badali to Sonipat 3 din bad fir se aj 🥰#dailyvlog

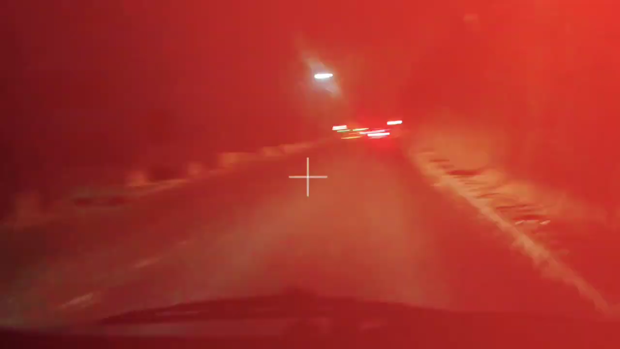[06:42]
जब से फ्लाई ओवर चालू हुआ ये वाला, ये राय के लिए अंदर रास्ता पता नहीं यहाँ से बंद कर रखा था, गट चालू कर दिया शायद, लग रहा है गाड़ी तो जा रही है।
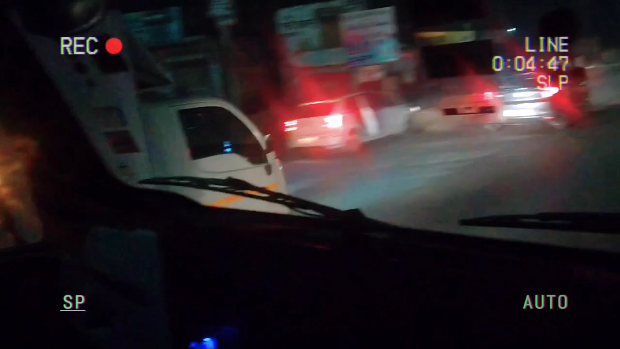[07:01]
इसकी वजह से काफ़ी दिक्कत होती थी आगे से जाते थे सारे, ये भी चालू कर दिया।